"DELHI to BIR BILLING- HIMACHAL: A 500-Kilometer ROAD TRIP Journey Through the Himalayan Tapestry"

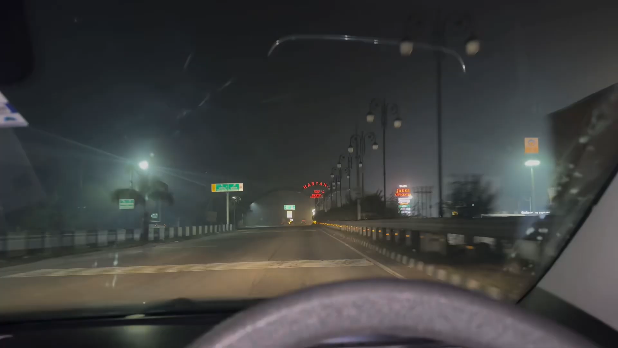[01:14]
तो बातों में हम पहुंच गए करनाल, और ये रहा अरे अम्बाला, सो सॉरी।
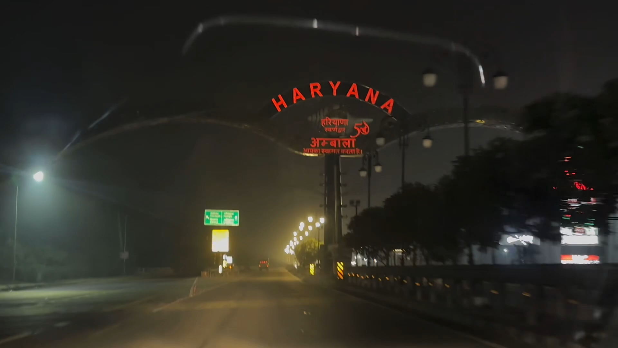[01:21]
अब भैया ये तो लाइट ही जल रही है तीर धनुष की।
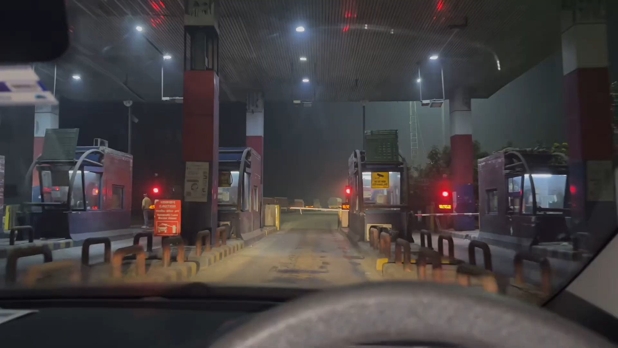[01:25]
इसी के साथ एक और टोल फाइनली। बहुत देर से हम चलते आते हैं अम्बाला क्रॉस करने के बाद।
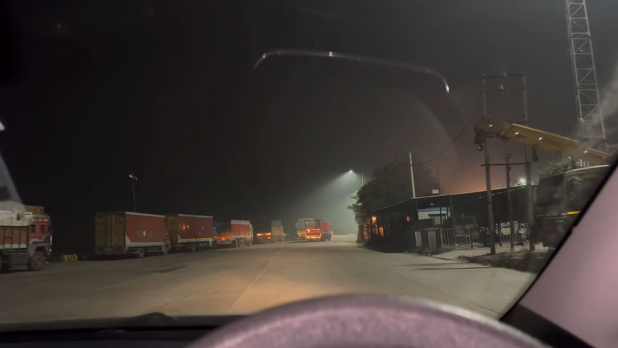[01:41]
और रात का टाइम है, और अब तो कितने मेरे ख्याल से 1:30-2 बज गए हैं, कि पता नहीं कितना 2 से तो ऊपर ही हो रहा होगा टाइम।
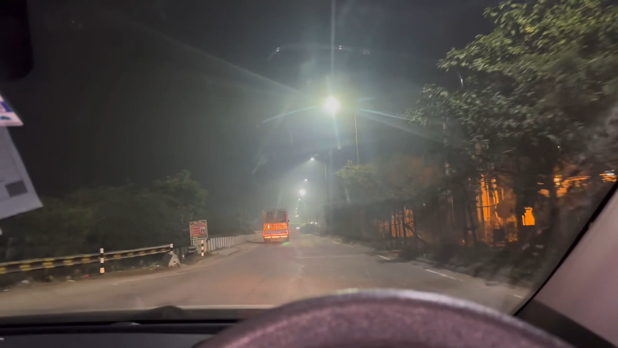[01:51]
तो अब रास्ता भी खाली है, सिर्फ ट्रक वाले, बस ट्रक्स एंड बस, बस ये दो चीज़ें ही हैं। गाड़ी वाले तो बहुत कम हैं। भाई साहब, भाई साहब,
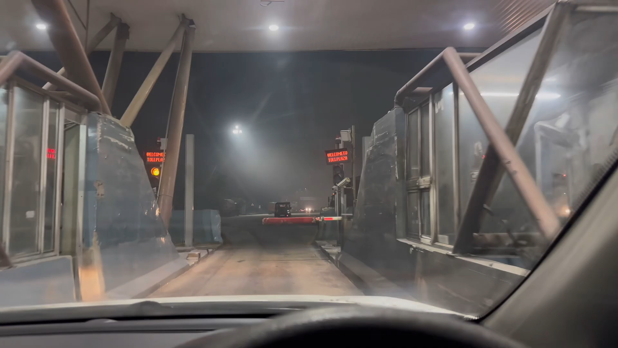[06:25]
अगर रोड रास्ते की बात करी जाए ना तो मक्खन रोड है, मतलब आप
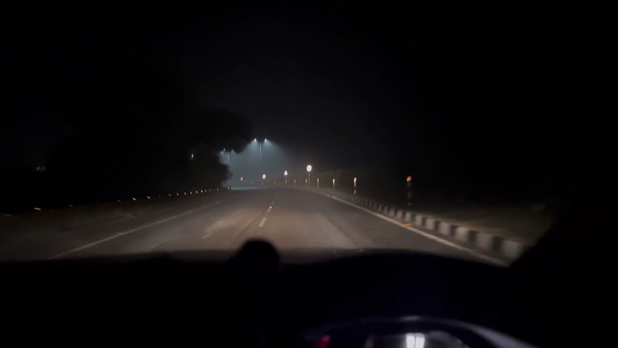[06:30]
100 120 पे भी चलाओगे ना तो भी कोई टेंशन नहीं है, इतनी मक्खन रोड है, मतलब इतनी साफ ना मस्त रोड है यार। रोड कंडीशन तो नो डाउट, मतलब इतनी मस्त है ना पहले के मुकाबले से, अब पूछो मत, सुपर। मौसम तो अब चेंज हुआ है भाई साहब, फॉग देख रहे हो क्या डेंस फॉग है,
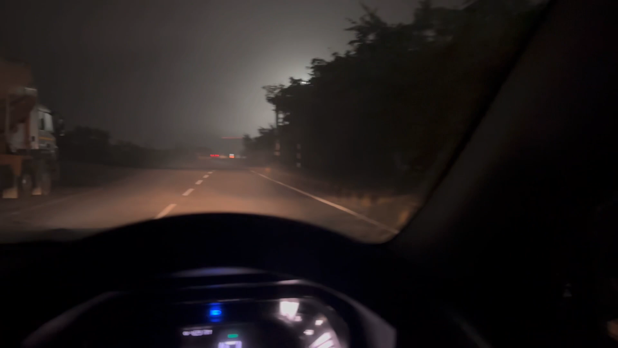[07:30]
भाई साहब क्या तगड़ा फॉग हो रहा था, बस वाला क्या 80 पे चला रहा था ना, मज़ा आ गया उसके तो, पीछे एकदम बेलम बेल चल रहा था। बट भैया क्यों भैया,
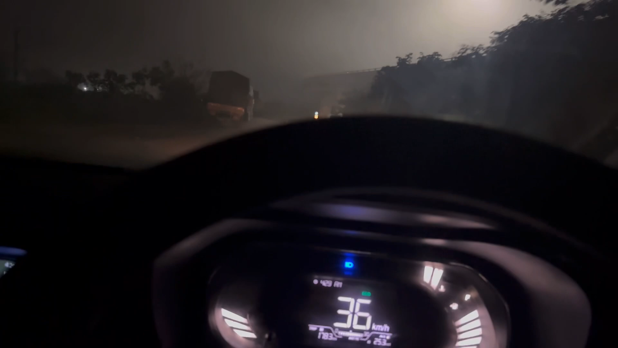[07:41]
बस वाले को जाना था मनाली और हमें मनाली जाना नहीं है, तो लेट्स टेक द डायवर्जन एंड गो।
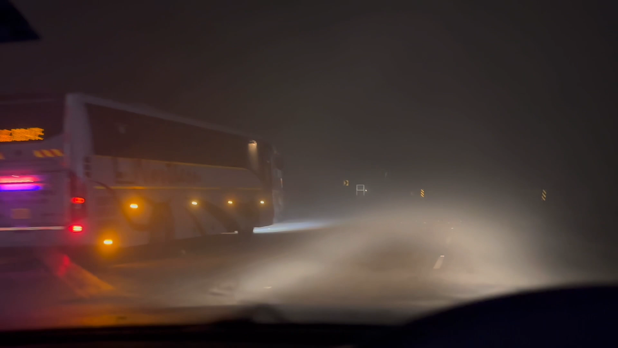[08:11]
चलो आओ तुम जब तक मैं पढ़ता हूँ आगे धीरे धीरे।
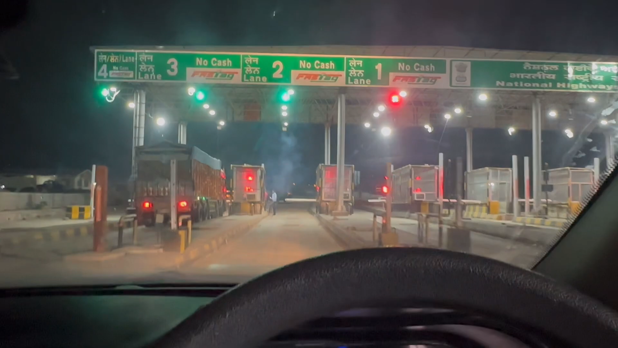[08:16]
फाइनली अब ये टोल पहुँचे हैं जो कि हमें हिमाचल में स्वागत करेगा,
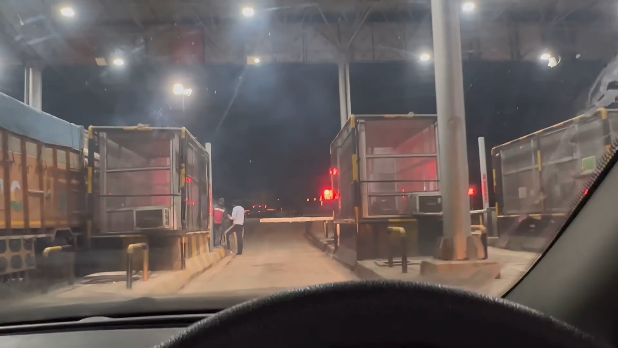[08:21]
और इसी के साथ अपना हिमाचल में स्वागत हो गया है भैया,
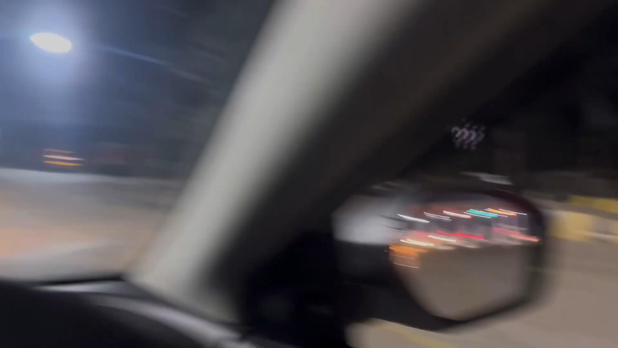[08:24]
जय श्री राम।
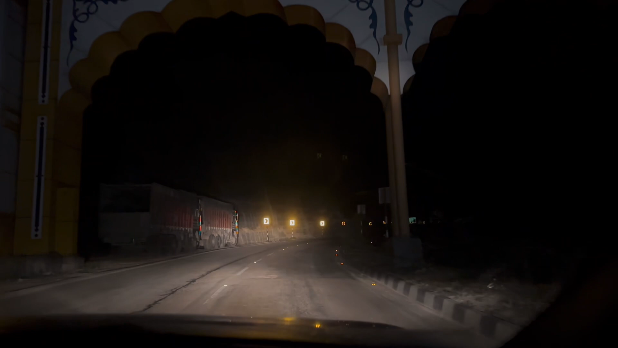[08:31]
पता नहीं यार ये सब द्वार तो पहले था नहीं, या फिर इस रूट पे हम कभी आए नहीं है तो हमें पता नहीं है, बाकी भैया ये पर्ची कटी है अभी दिखाई नहीं दे रहा होगा,
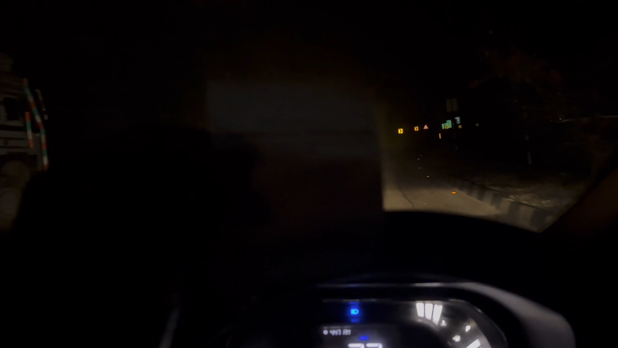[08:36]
बट ये पर्ची कटी 50 रुपए की इन्होंने काट दी है कि वो भी कैश में दे दिया भैया। सुंदर नगर आगे है, ना ना सही जा रहे हैं।
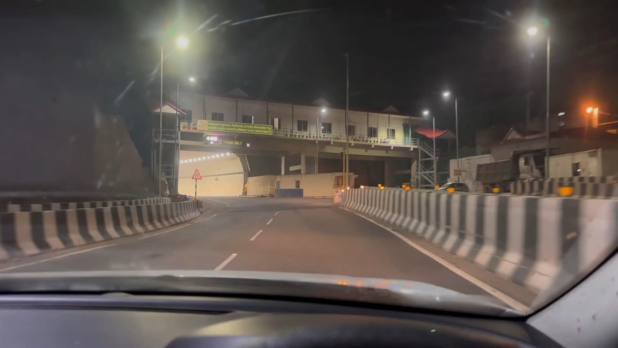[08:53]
तो नेशनल हाईवे का टोल टनल नंबर 1,
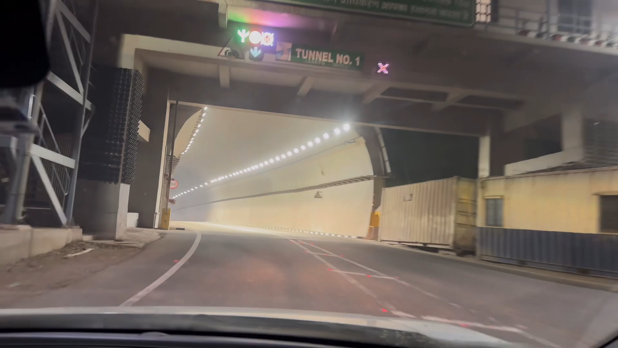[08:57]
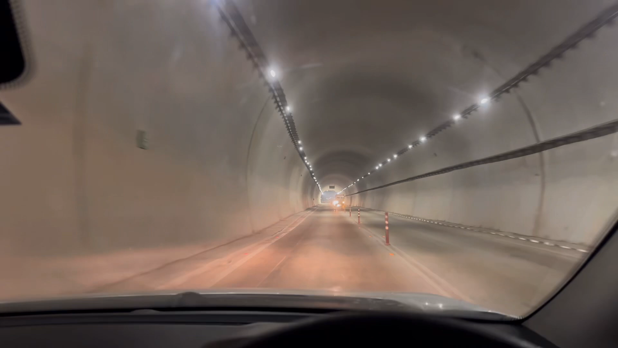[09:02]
ये टनल बन गए इससे बहुत रास्ता अच्छा हो गया, मतलब छोटा तो हुआ ही होगा ऑब्वियसली, बाकी ये टनल नंबर 2 है, एक से तो निकल गए दूसरे से निकल रहे हैं, तो ये टनल अच्छे हैं। पता नहीं पहले, खैर काफ़ी टाइम हो गया मुझे इस रूट पे आए हुए, तब ध्यान भी नहीं कि पहले था नहीं था या अंडर कंस्ट्रक्शन था,
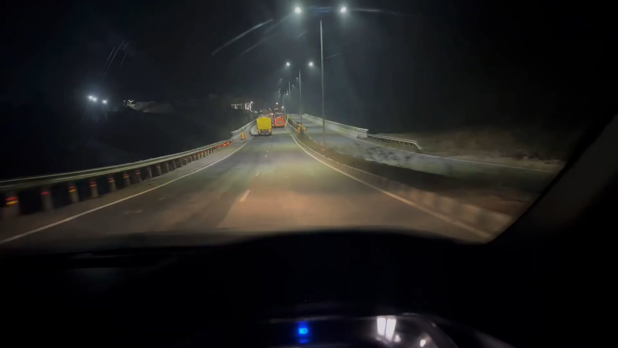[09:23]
जो भी था बट इट्स गुड यार, जबरदस्त कंस्ट्रक्शन किया है यार, मुझे तो पता ही नहीं था भाई साहब, रोड रास्ते तो मतलब इतने सॉलिड बना दिए हैं अब, मक्खन रोड अल्टीमेट। सब कुछ